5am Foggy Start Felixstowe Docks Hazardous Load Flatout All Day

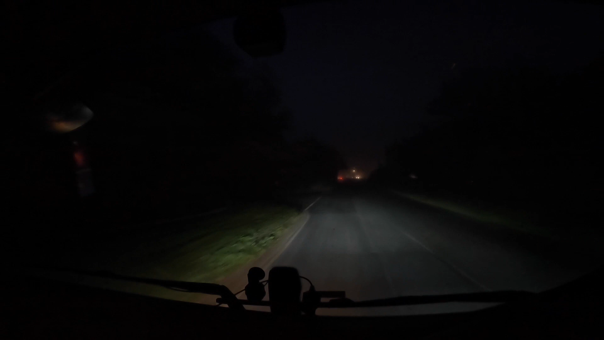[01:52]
pitch black this morning it's foggy it's quite cool it's dropped temperature which is why it's foggy we're red hot yesterday and it's dropped cold now we're on our way to um huffway and mansfield this morning for a nine o'clock tip currently got us there at five past eight